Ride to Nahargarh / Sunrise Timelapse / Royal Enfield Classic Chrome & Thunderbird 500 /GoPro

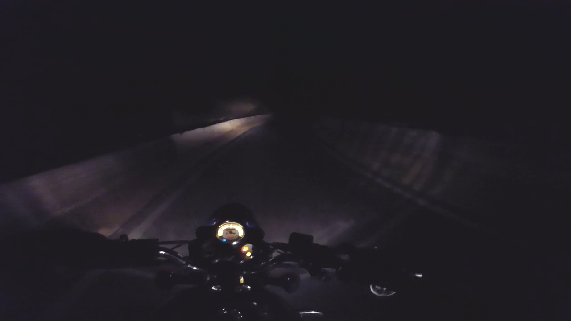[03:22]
हाँ अब आराम से ही चलना, कुछ दिख नहीं रहा क्योंकि बहुत डार्क है यार. फक हाई बीम.